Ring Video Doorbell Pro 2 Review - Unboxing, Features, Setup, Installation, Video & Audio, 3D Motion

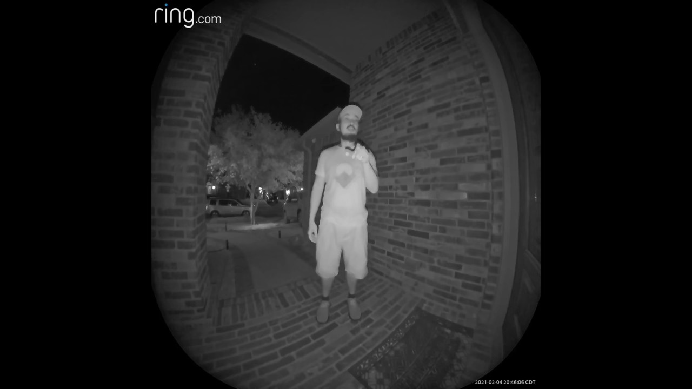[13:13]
and the caller night vision is turned off, and also the infrared LEDs are turned on, and the light vision is on standard mode. So this about looks like when I'm close to the doorbell, and this is what it looks like when I'm close to the door.
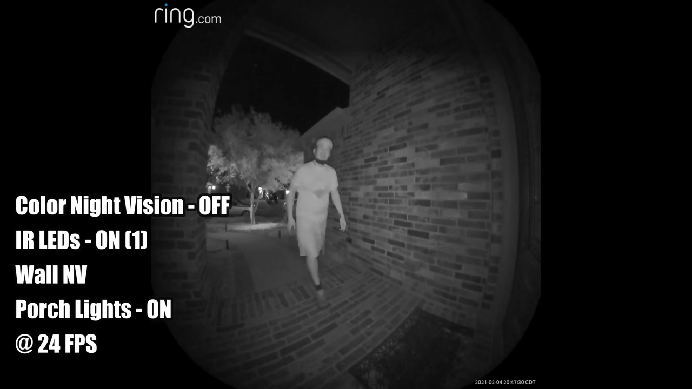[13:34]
So this is the video quality of the Ring Pro 2 at night, no lights, and the infrared LEDs are turned on, and there's actually only one infrared LED. This is the night vision, or the infrared LEDs are on the wall mode.
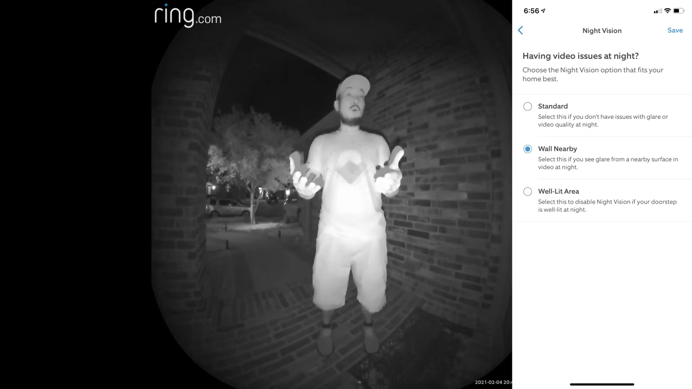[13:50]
That means if the doorbell is facing the wall, I guess, to prevent glare, so this is what it looks like. Only one LED is working. So this is when I'm close to the doorbell, and this is what it looks like when I'm close to the door.